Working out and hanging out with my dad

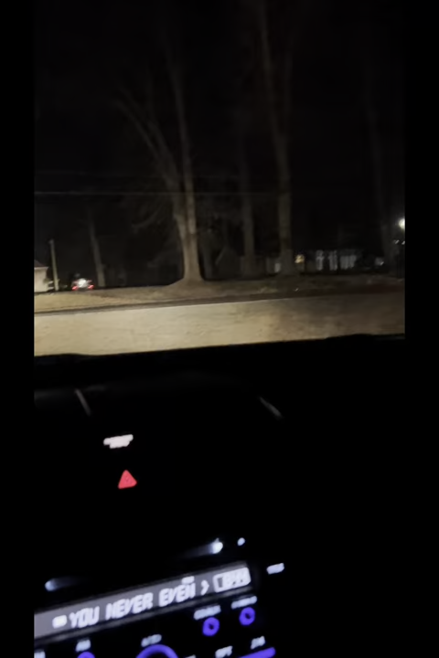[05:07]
all right just dropped frank off there he goes um i'm headed home
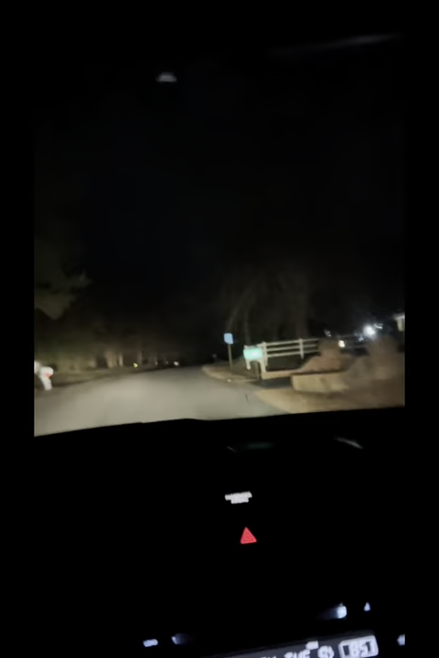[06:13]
but i'm sure you've seen a little glimpse of the possum now but uh yeah i'll catch you guys when we get in the driveway whoa i don't know why it's